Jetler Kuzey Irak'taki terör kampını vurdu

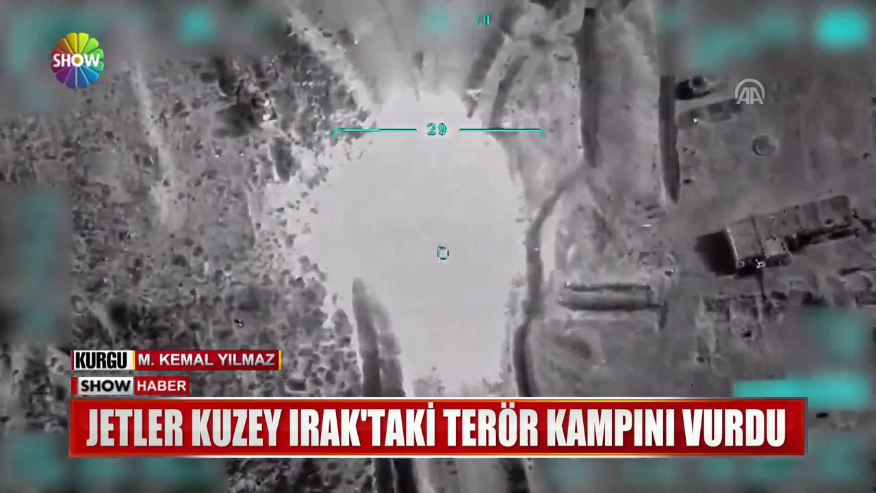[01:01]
barınak ve mevziler hava harekatıyla vurulurken en az 2 teröristin etkisiz hale getirildiği açıklandı.